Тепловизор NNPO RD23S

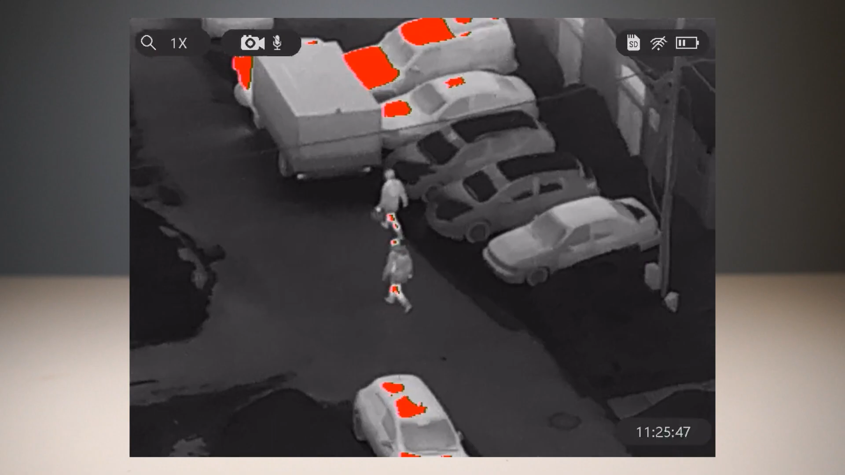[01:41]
В любых условиях наблюдения можно легко адаптироваться и настроить прибор под необходимые задачи. Цифровой зум изображения.
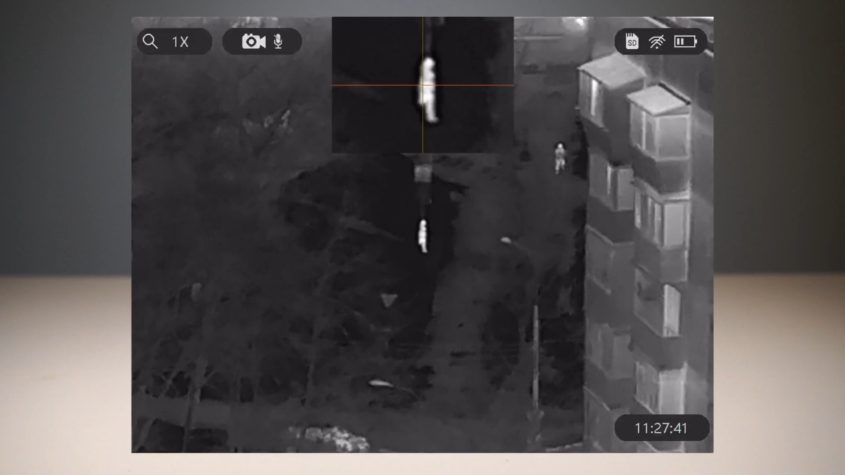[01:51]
Присутствует также режим картинки в картинке Picture in Picture. Лазерный дальномер, которым оборудуется ряд приборов,
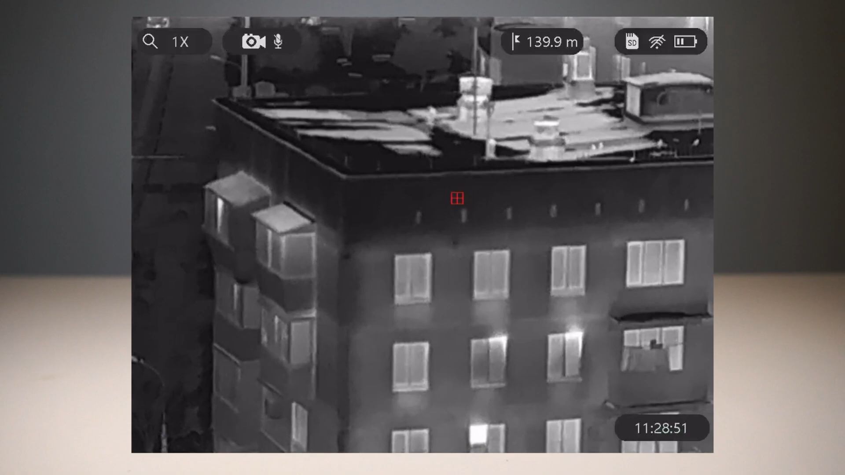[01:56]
может похвастаться своей высокой точностью и максимальной дальностью измерений до 1100 метров.
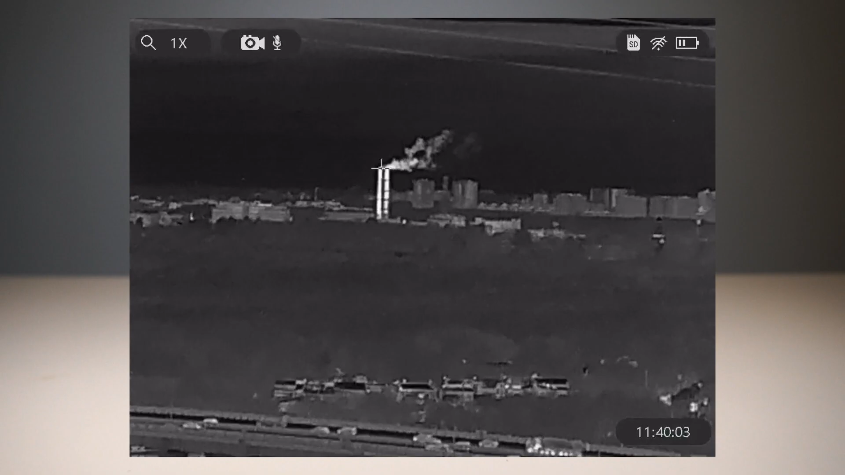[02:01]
Присутствует также и режим отслеживания горячих точек, дополнительно облегчающий обнаружение цели. К слову, о точности температурных измерений. Удаление до этих дымоходных труб более двух километров.
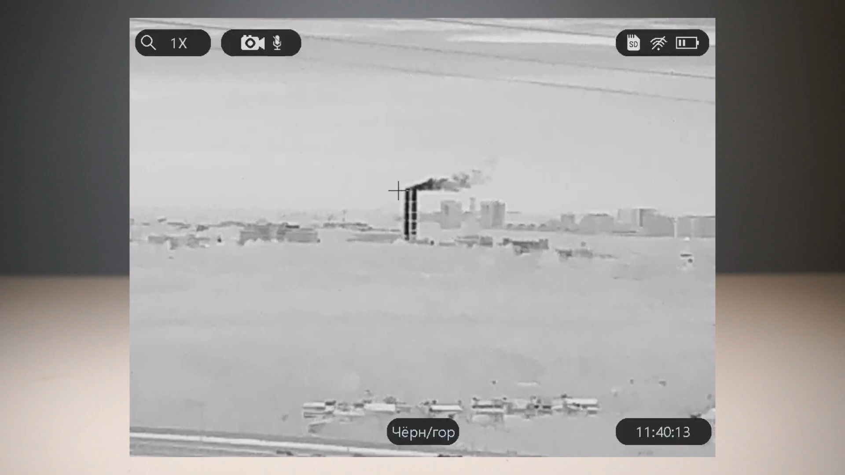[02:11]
Тем не менее, очень четко виден их нагрев. Выводы можете сделать сами. Ну и, конечно же, не обошлось без фирменного мобильного приложения.
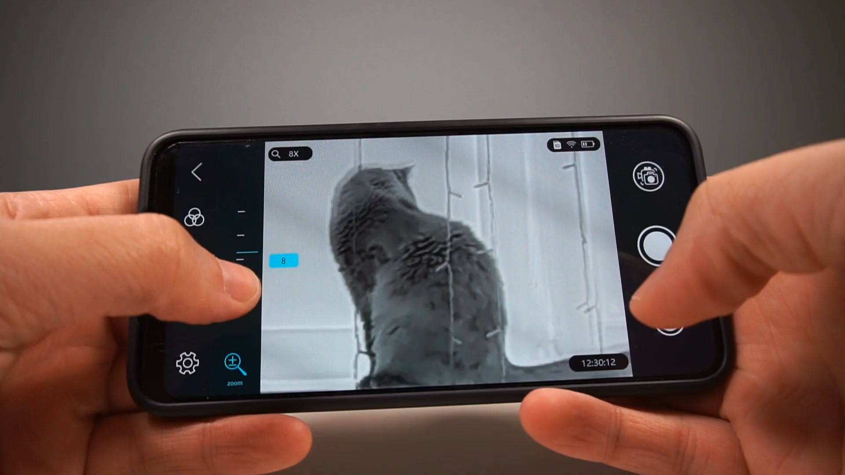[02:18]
Через него можно не только управлять прибором в режиме реального времени и получать с него изображение,
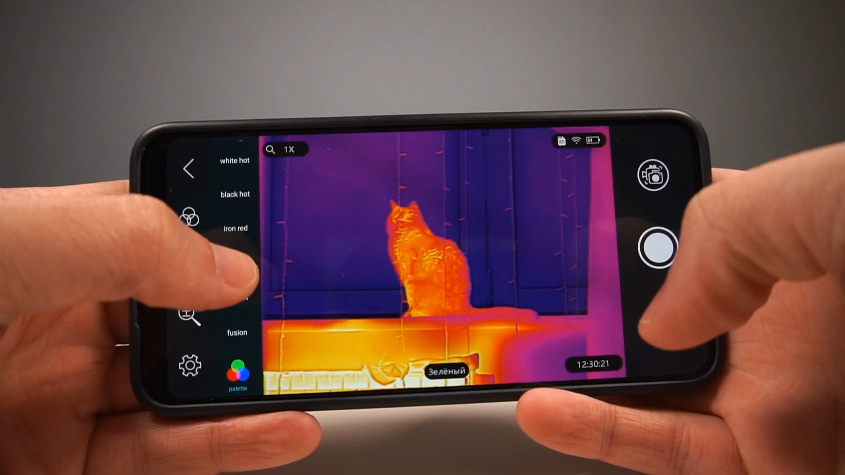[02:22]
но и скачивать и просматривать ранее записанные файлы.
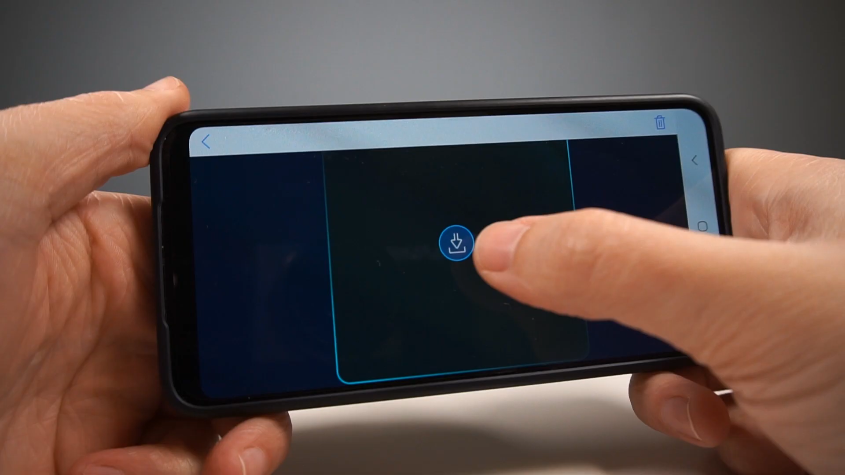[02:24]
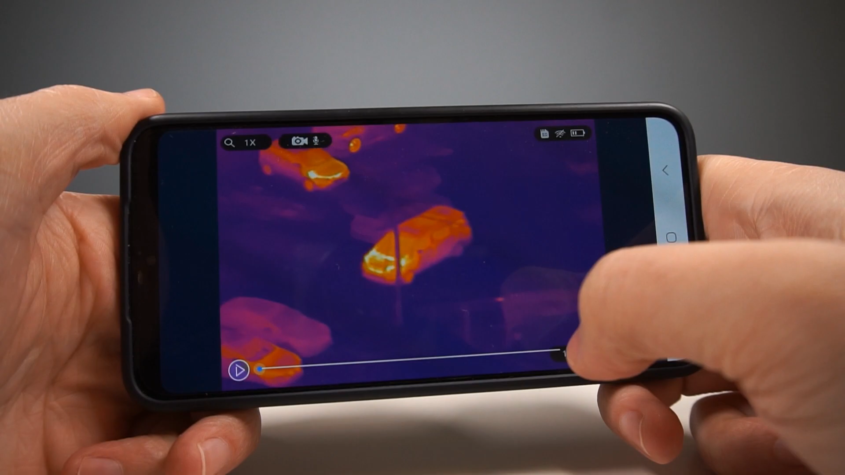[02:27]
Управление простое и понятное, скачать можно как с PlayMarket, так и с Apple Store.